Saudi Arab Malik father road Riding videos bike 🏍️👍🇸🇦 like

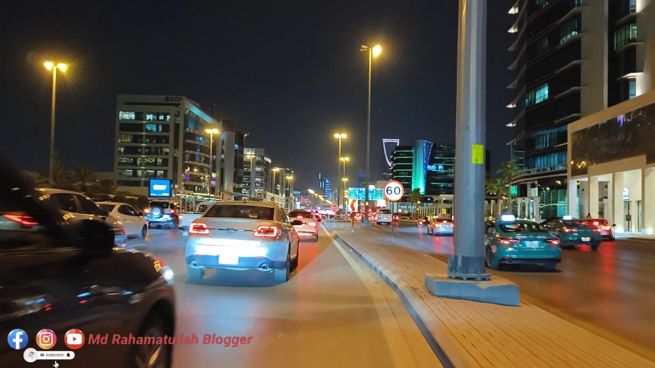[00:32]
में देखेंगे व MIDisch आ इस जाओख छापने सहिए 8 विशिलें के प्रशेए 9 दोलौ में एकिन पूनाम के तो तुुछ और डेजिक तो पूरो गड़ी का गड़ी का सब लाइन लग जाएगा इतना कार है इतना महिंगे महिंगे कार है एदेखो सामने ब्ला कलर का यह है ब्यम्डाबलू वह भाई क्या ब्रेक मार रहा है यार
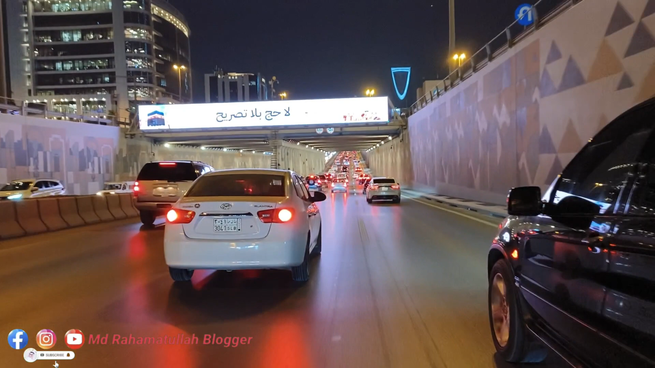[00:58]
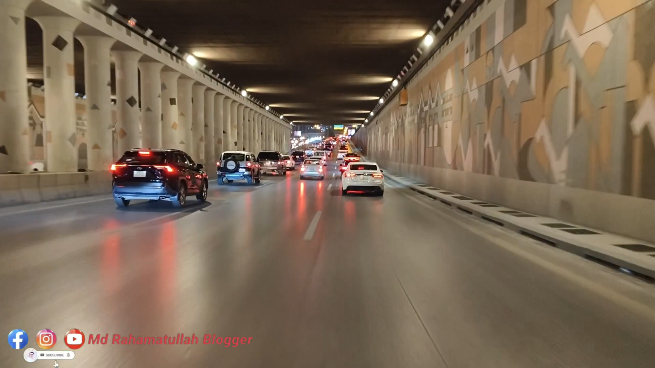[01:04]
अब लगता है अब लोग को
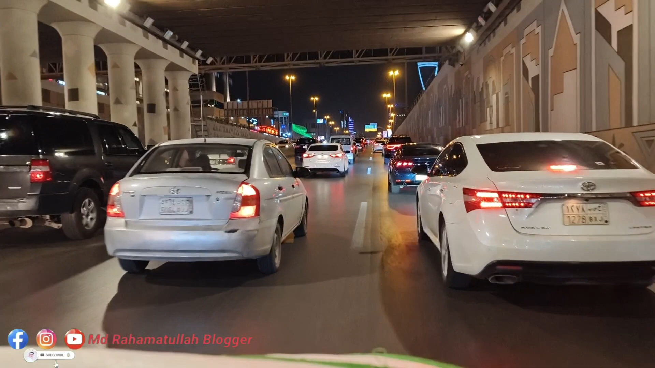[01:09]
अभी देखाएंगे में सुपरकार इस रस्ता में इसाला मिलेंगे शुपरकार आप लोग को देखाएंगे वाव भाई तुम्हें कैसे कैसे पांक में निकाल रहा हूं आप लोग देख रहा है एदेखो एक खुब सुर्वत प्रियम्डाबलू
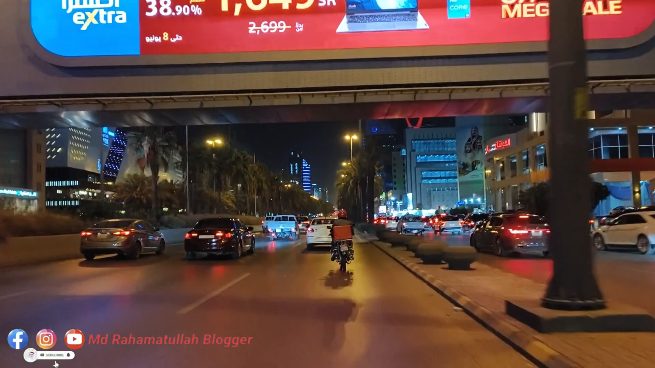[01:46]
बहुत भगा रहा है चलो आज राइडर का वीडियो ले ले लेता हूं तो हाओ
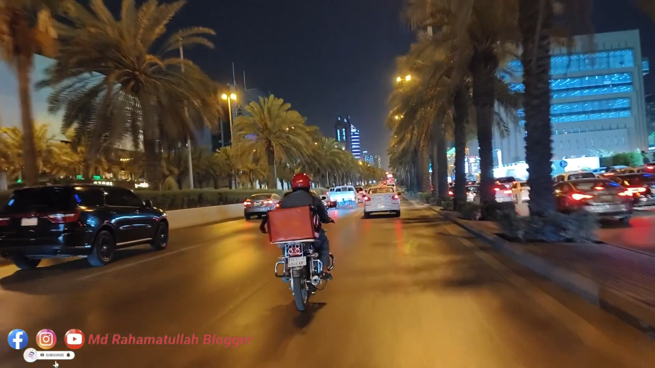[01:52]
कि वह भई पासाट में चला रहा है कावी जादा उसको भी अच्छा लाग रहा है ताई ड़े जादा अच्छा है यार तो देखो भाई जो कि आधर के जूर का पेर है ना कापी ज्यादे बेतरी में लगता है यार
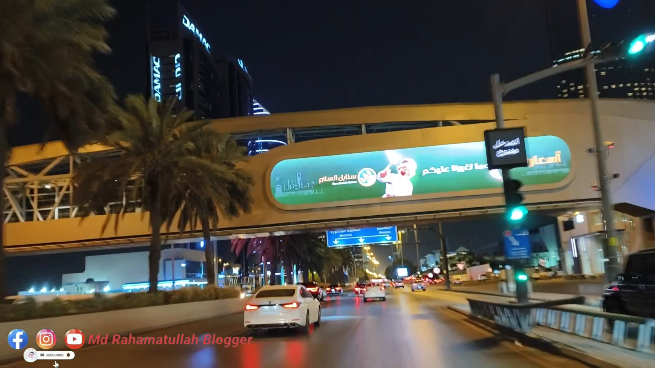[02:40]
इसलिए में डिस्प्ले कर रहा है तो काफी जाद बरहा लागता यार मतलब रोड में आपको डिस्प्ले होने के लिए हाद अरे है सबसे पौड़ा जो किंगम टावर वाँ
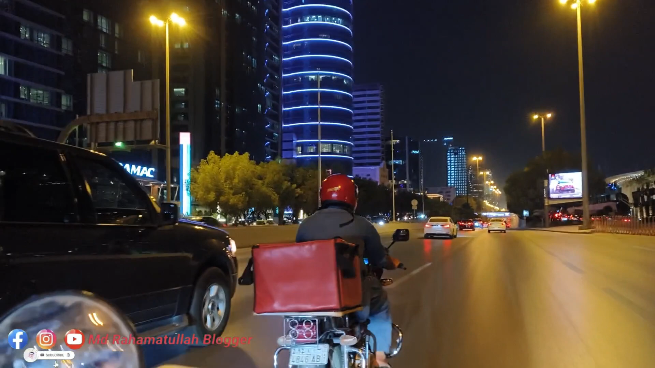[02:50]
मेरा कैमरा देख के भाई वह चीची गारी बहुत स्पिरिट बोल रहा है आपका समसे
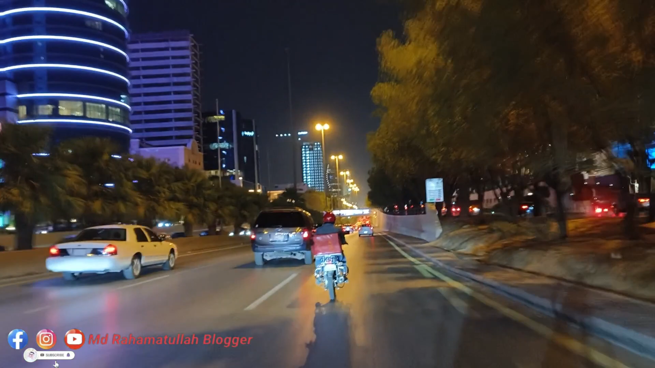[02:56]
कि अचाल्यलह साथ कहले चाओ तवरा है
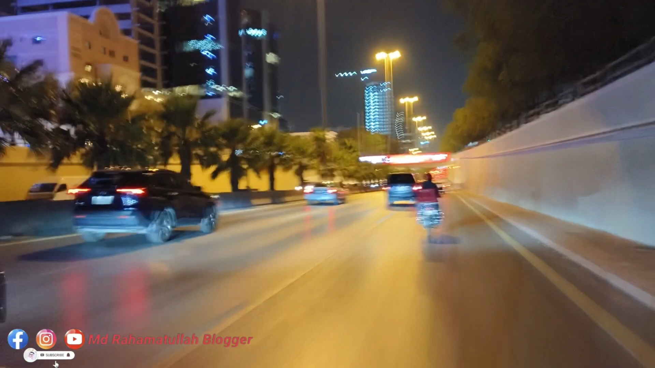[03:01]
एक देख नमेजन आपके लिए चनल्या यार मेरा जो सीचा है ना इस में थोरा देखाई नहीं देता है कंदेखाई देताया
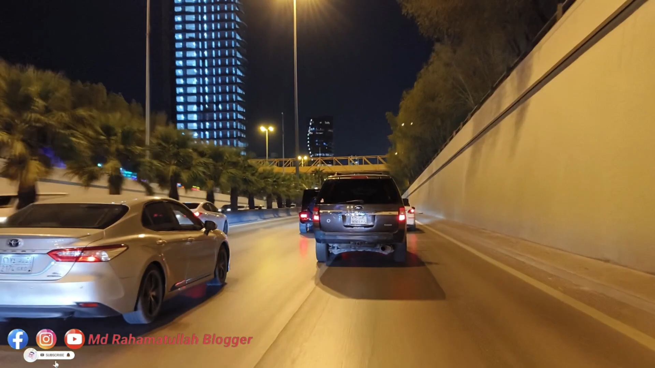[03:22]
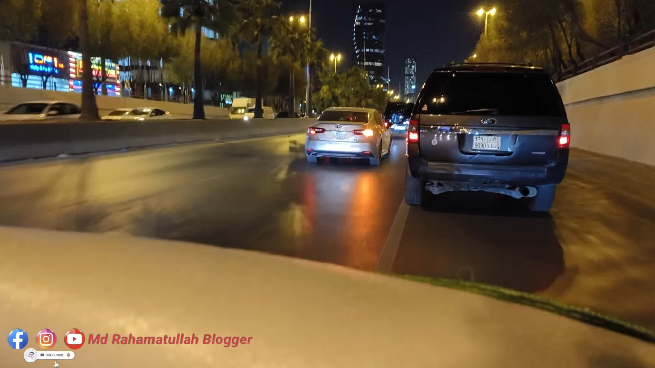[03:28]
तो देख से कि ऐसे लग रहा है और नहीं लग रहा है ऊथ भाई संद्रीट में यार काड़ी भगा रहा है कि मले फाद रोड में कसम से यार अपना इस प्रीट में काड़ी भगाता है आप लोग कर दिल्मा खूँ सूर जाएगा यार